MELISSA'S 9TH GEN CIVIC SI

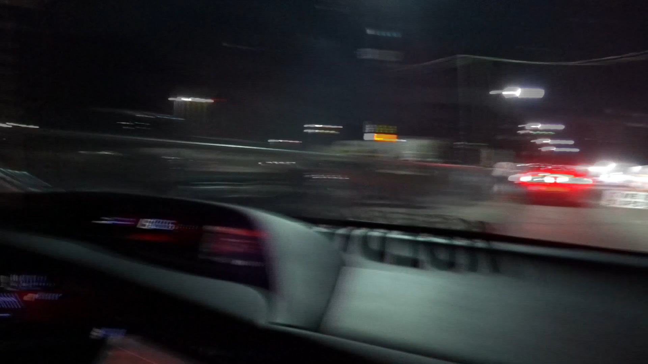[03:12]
I fucked up, guys. Oh, that looks like super dark. You can't even see it. Yeah. I fucked up, guys. The first clip is going to be so fucked up.